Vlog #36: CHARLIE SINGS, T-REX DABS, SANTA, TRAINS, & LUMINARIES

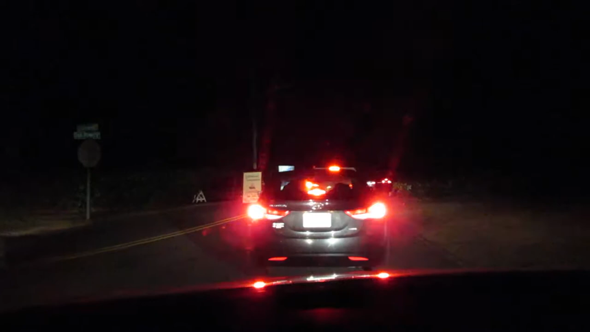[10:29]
About to go into the Collinwood Luminaries, which this area is Collinwood. This street is Collinwood. Read what it says. And you have to drive 10 miles an hour max. You have to turn your lights off. And there's basically scenes and candles bagged lining the streets. The policeman's about to tell us to turn off our lights, which I'll do so in just a second.
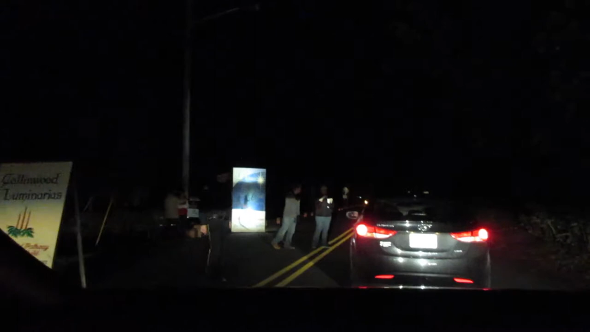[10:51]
So our lights are off. See out your window. And there are the candles. Here's some. Those are not cool. Charlie does not like the candles.